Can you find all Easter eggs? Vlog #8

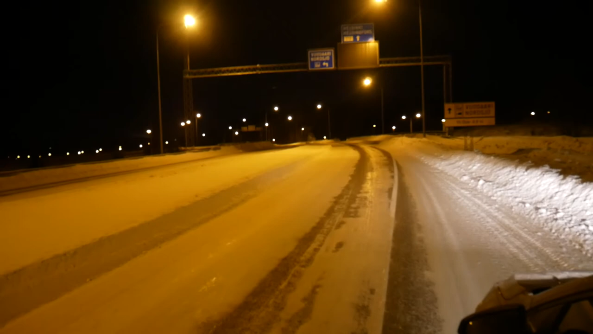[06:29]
Okay, so I'm standing middle of the road. Well, I don't know, can you see that, but it's like smoking right there. I don't know why, but I'm going to check it out really quickly.